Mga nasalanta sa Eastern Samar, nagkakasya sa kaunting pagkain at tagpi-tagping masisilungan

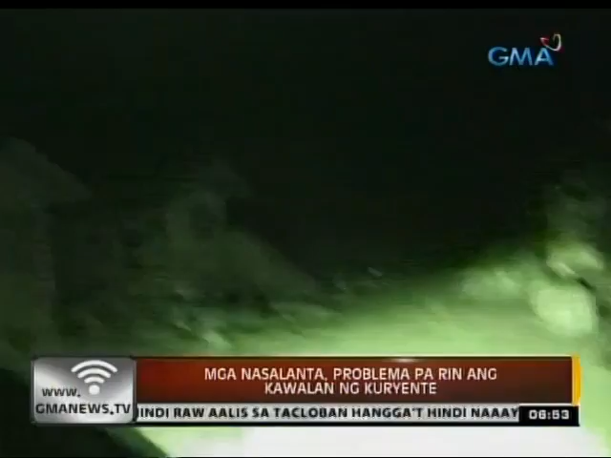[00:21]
Tanging ang liwanag lamang ang aming susakyan, ang nagpapaliwanag sa mga daan.